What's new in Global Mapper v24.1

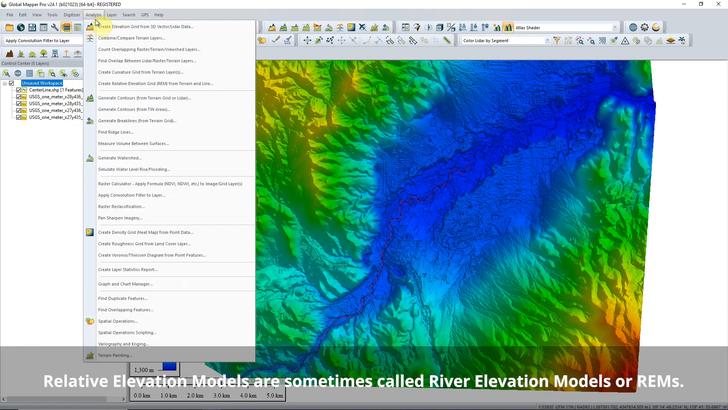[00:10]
They are used to highlight terrain variation relative to a line feature, such as near a river or a highway.
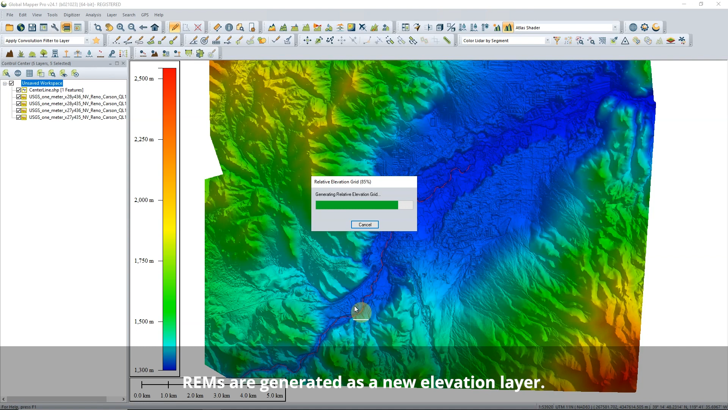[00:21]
These models help to visualize aspects of the terrain that may otherwise be hard to identify in a digital terrain model.
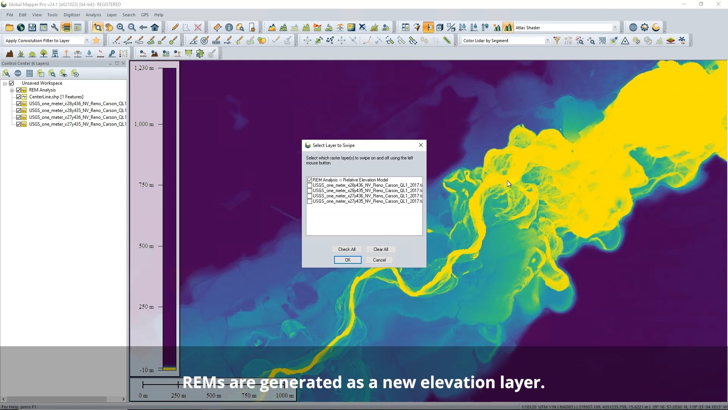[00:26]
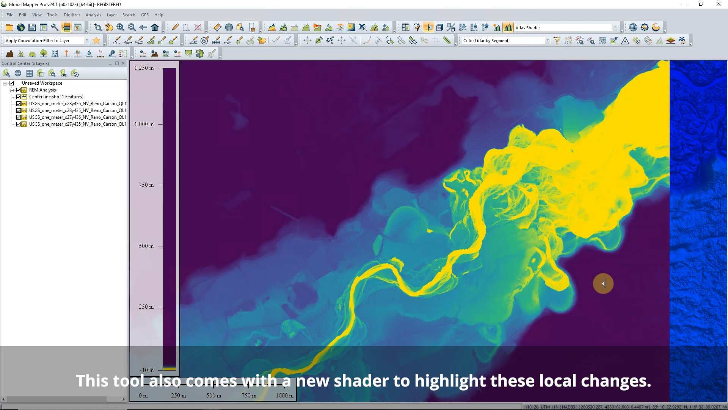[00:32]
REMs look at local changes in elevation rather than comparing elevation to sea level. Next, inset maps can now be added in the Map Layout Editor as 2D,
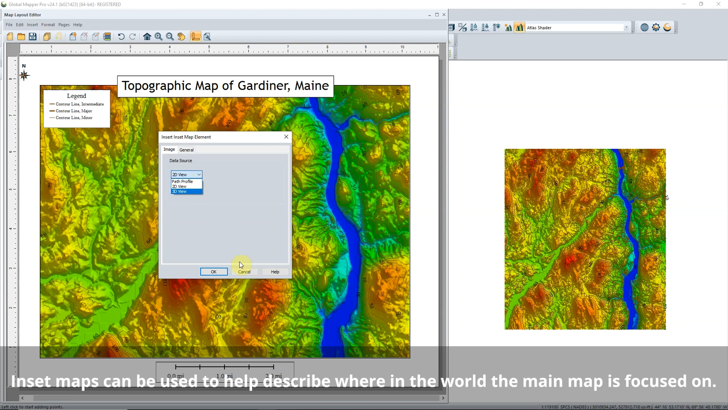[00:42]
3D, or Path Profile images to add additional context to a map. The inset maps are snapshots of the chosen viewer and will capture
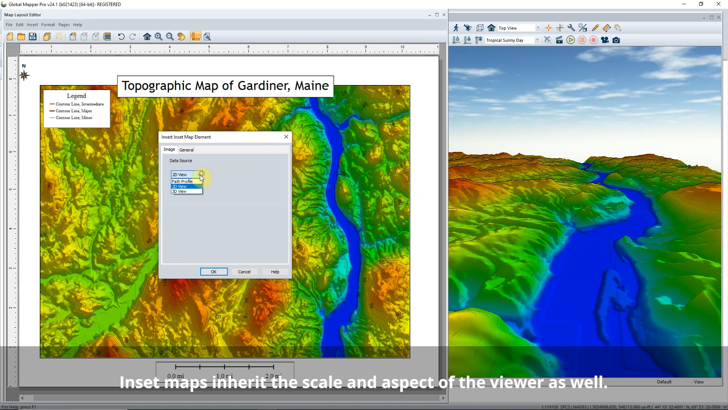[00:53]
the data as displayed when the inset is made. Once created, they will not change when you change the original data. This means you don't have to worry about accidentally altering the map.
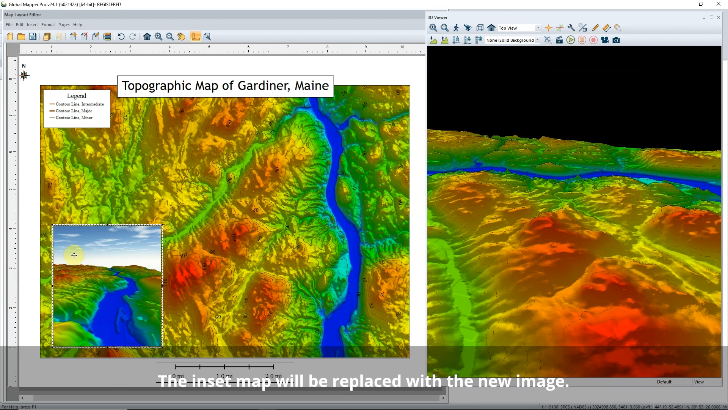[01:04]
To update the map, right-click and find the Refresh checkbox in the inset maps properties.